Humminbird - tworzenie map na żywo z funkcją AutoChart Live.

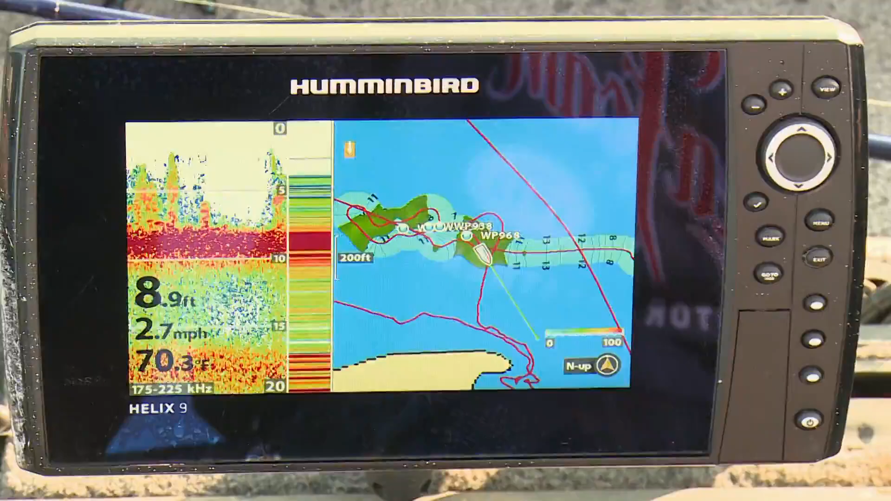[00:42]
On screen: depth 8.9 ft, speed 2.7 mph
addition to creating contour lines on the lake so you know how deep it is there are some overlay options and a very useful one for Dan and I today this lake isn't mapped so you can see I'm driving around
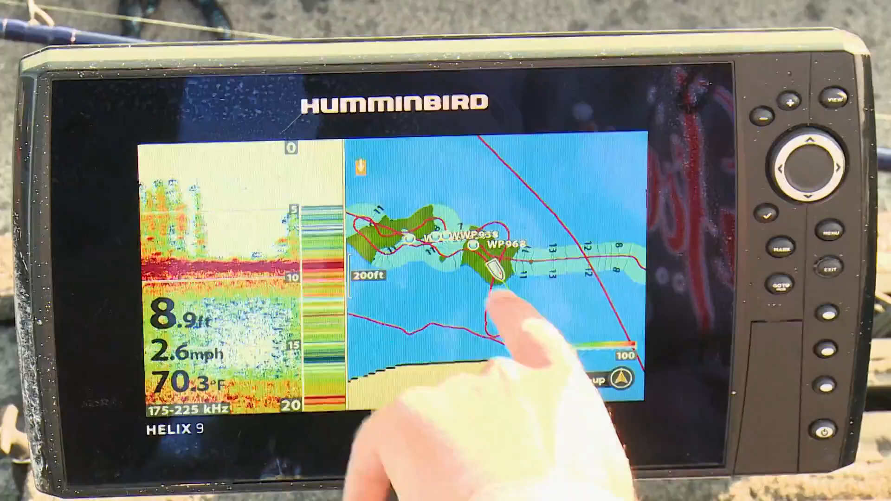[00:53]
On screen: depth 8.9 ft, water 70.3°F, speed 2.6 mph
is the vegetation overlay so if you take a look here you'll see the green spots those are where it's those dense mats that were flipping and this is a really cool spot here because when I drove over it I noticed there's rocks in between so we've got two weed beds with a deep rock saddle in between those so what a really cool feature to have to be able to identify where the weeds are
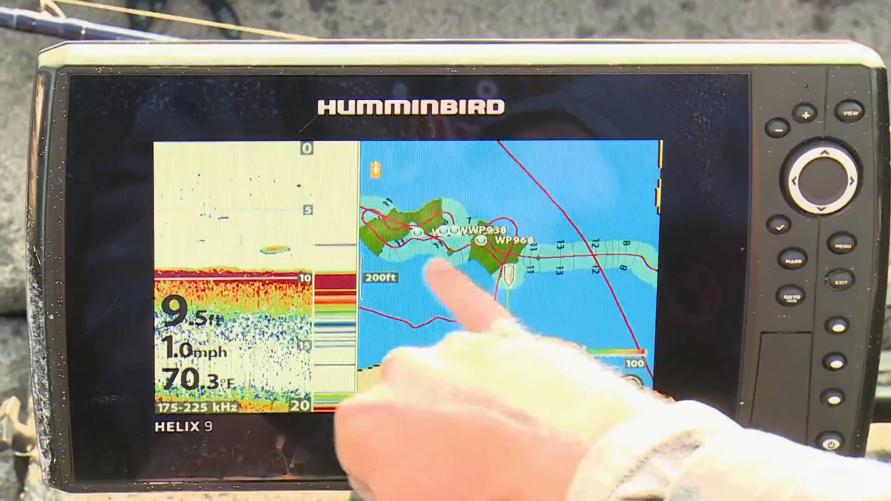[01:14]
On screen: depth 9.5 ft, water 70.3°F, speed 1.0 mph
and where they're not actually because in a lot of cases where those weeds aren't it makes a great edge and often
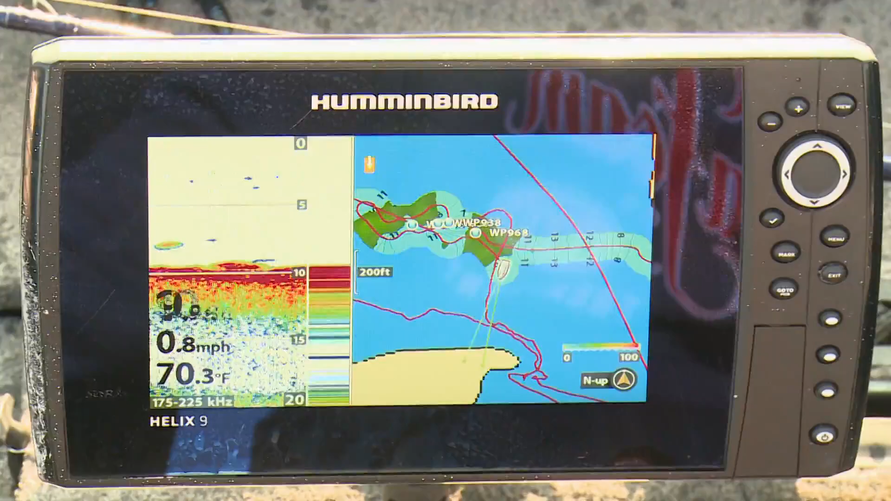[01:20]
On screen: water 70.3°F, speed 0.8 mph
it's hard bottom and this time of year the fish can be there so if you've got a unit that does auto
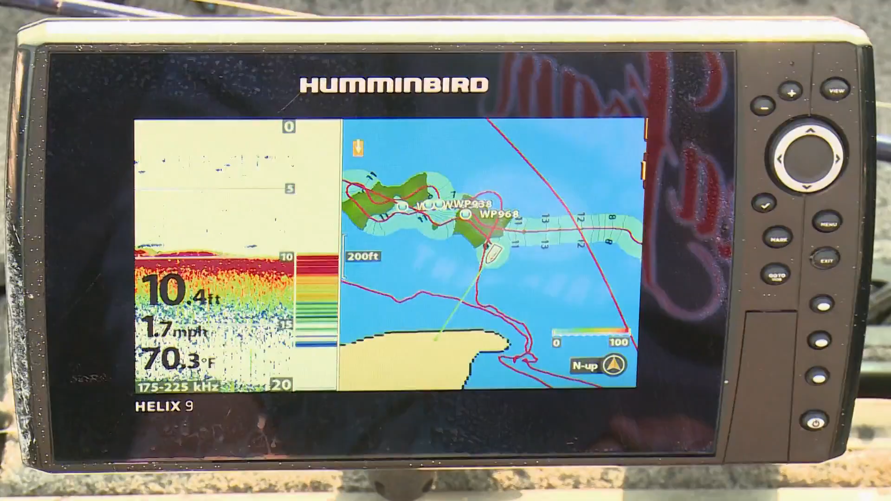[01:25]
On screen: depth 10.4 ft, water 70.3°F, speed 1.7 mph
chart live it does more than just record